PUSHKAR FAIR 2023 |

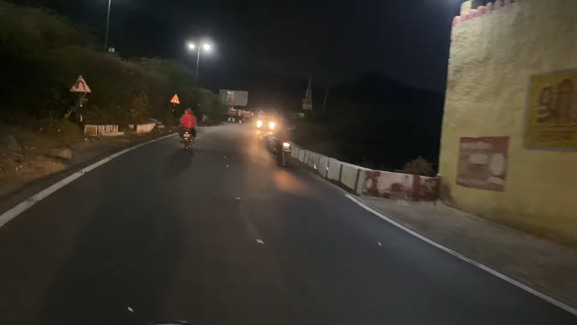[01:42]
यही जाएंगे अब लगा पड़ा है।
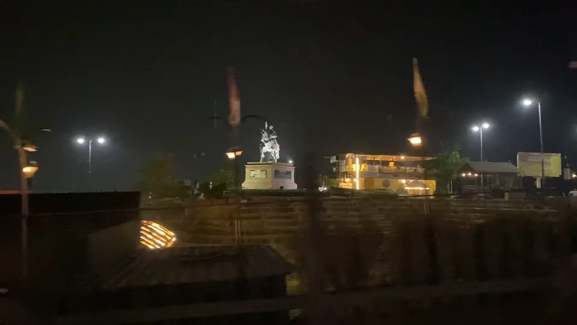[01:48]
अब ऐसे मत आओ, अपनी लाइन में चल दो।
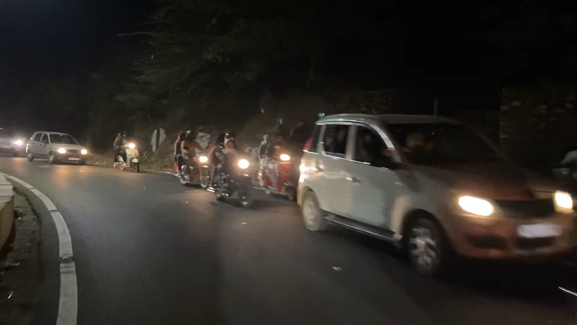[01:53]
अब अपनी लाइन में चल रहे हैं वो, अरे घंटे यहाँ से यहाँ से निकाल के रखी है, देखा नहीं क्या? ओ जय सिया राम, जय सिया राम, राम राम जय सिया राम।
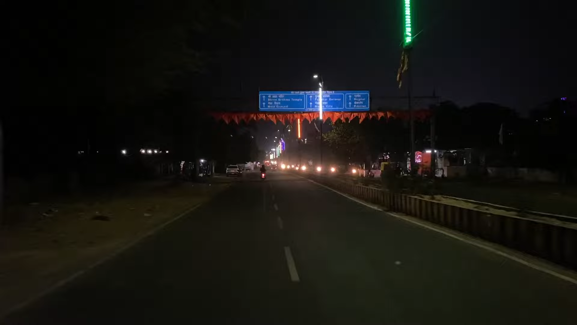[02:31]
वी आर ऑफिशियली वेलकमिंग इन पुष्कर यू।